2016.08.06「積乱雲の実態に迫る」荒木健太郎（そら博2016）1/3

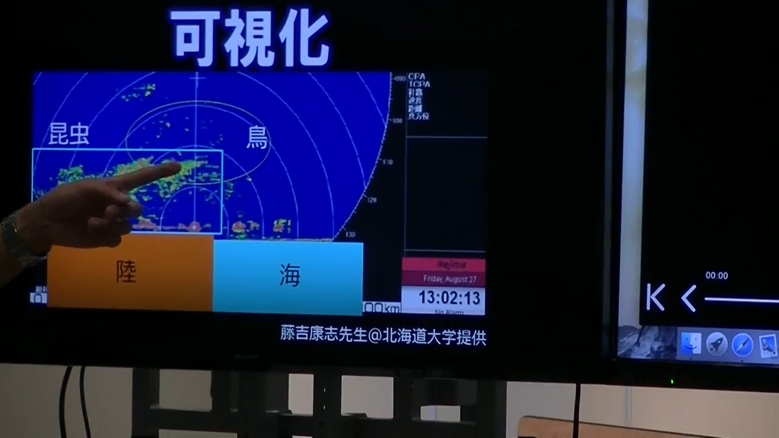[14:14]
こう上に流れていってる様子が、まあ、レーダーで見えたりします。でしかもですね、鳥が牛を食いに来てる様子も見れちゃうんです。 虫だけじゃなく鳥も映ってる。 鳥も映ります。 へ、 まあ、鳥大きいんで、はい、映ります。まあ、こういう様子も見えたりします。
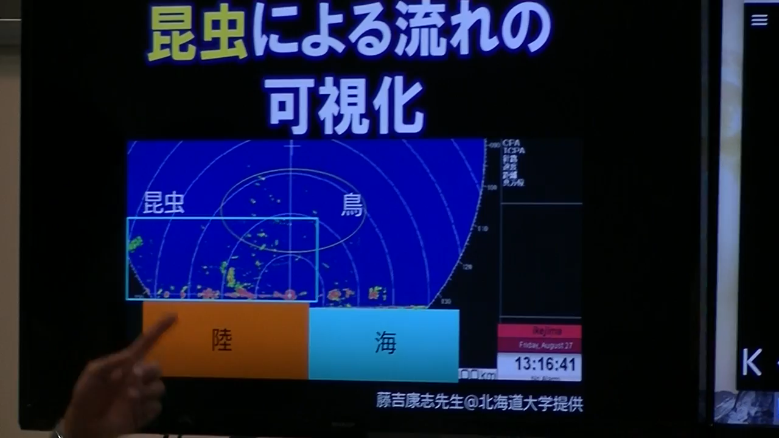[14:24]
で、まあ、こうやって昆虫に乗って大気を可視化してもらって、